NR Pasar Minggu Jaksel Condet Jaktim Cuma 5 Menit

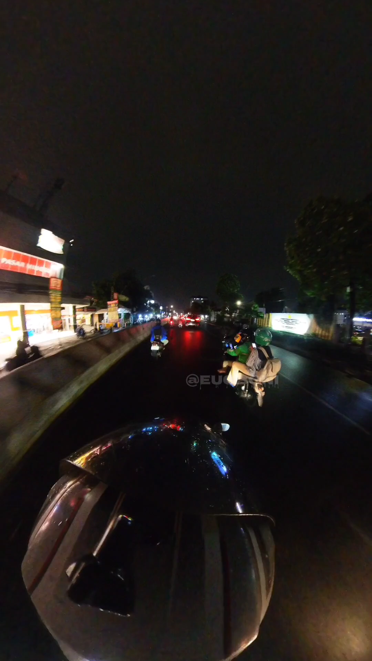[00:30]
Ini kalau mau ke Condet versi tercepat yang saya tahu, mungkin teman-teman yang banyak yang tahu lebih cepat dari Pasar Minggu ke Condet bisa komen. Kalau saya saat ini masih ini, yang lebih cepat ada lagi mungkin bisa komen.
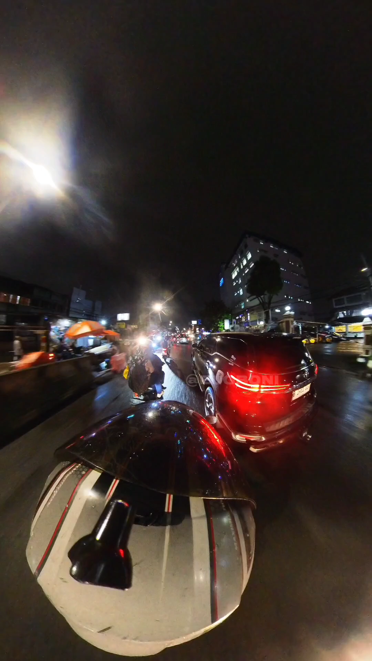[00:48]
Ini adalah jalan raya Pasar Minggu.
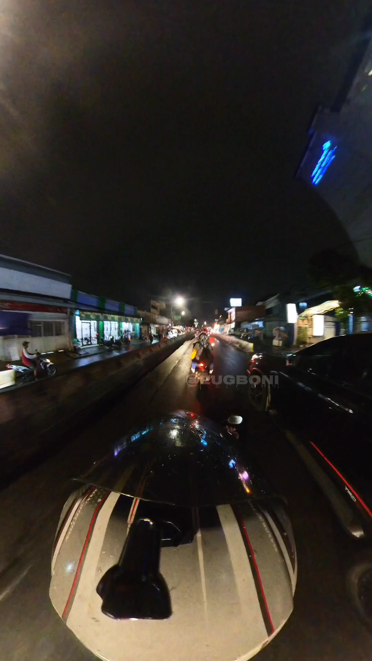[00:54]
Ini Pasar Minggu raya atau apa ya? Jadi sebentar lagi ini nyampe pasarnya ya, yang warna merah di stasiun Pasar Minggu itu. Sebentar lagi nyampe. Karena ini hujan dikit-dikit, jadi agak sepi. Nah ini adalah lampu merah pasar pas Ramayanan ini.
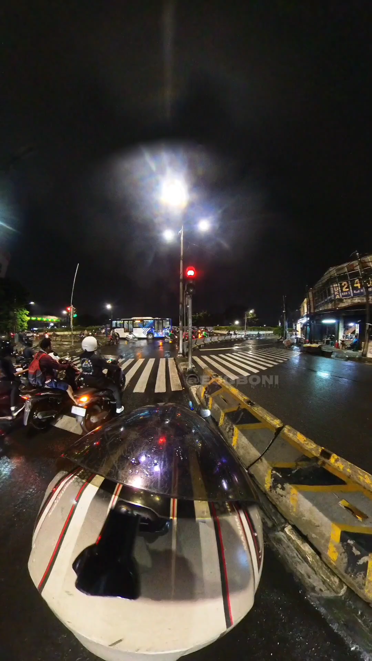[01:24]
Jadi ini rencana dari Pasar Minggu.
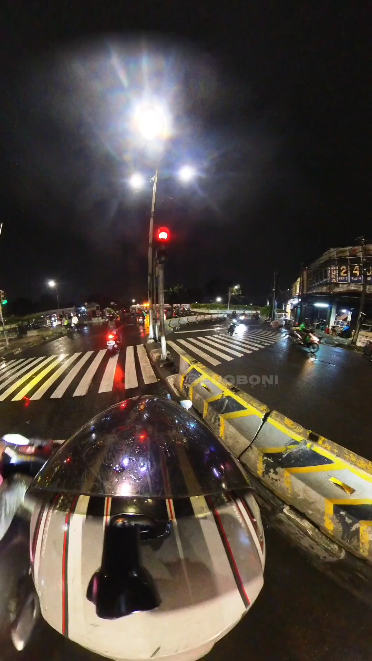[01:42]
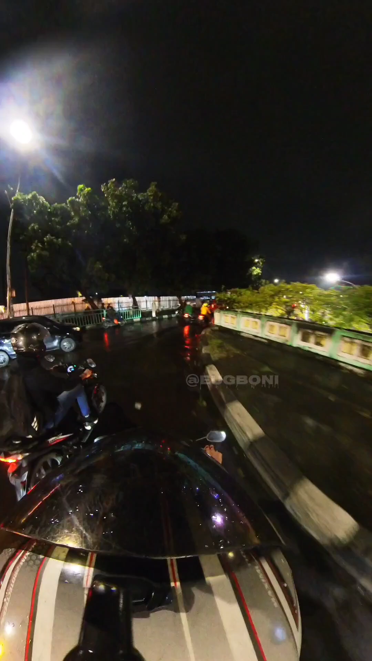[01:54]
Dan di terowongan ini juga macet banget. Cuman agak hujan dikit-dikit, mungkin ada dua atau bagaimana. Biasanya seperti ini jalan.
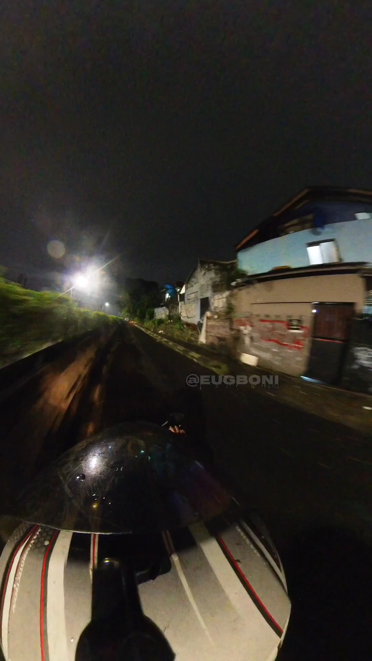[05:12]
sebenarnya berarti ini satu arah ya.
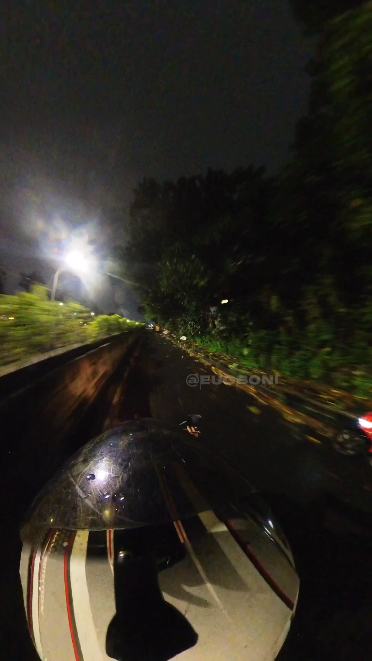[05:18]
Jadi saya saran deh. Tapi ini jalan kampung ya. Jadi dua arah bisa ya.
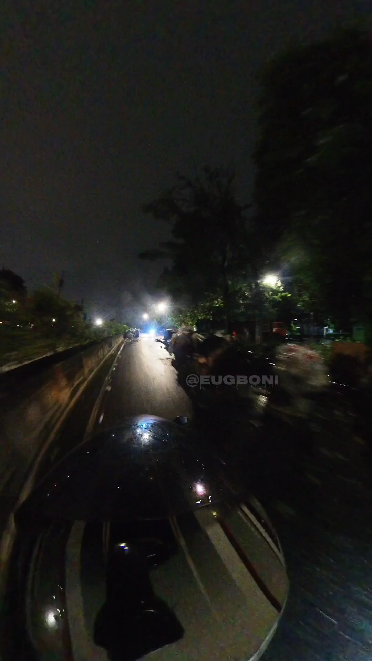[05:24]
Ini jalan kan alternatif ketika mau ngelewatin jembatan sebenarnya. Jadi buat kamu yang mau daripada kesana muternya jauh lewat sini ya.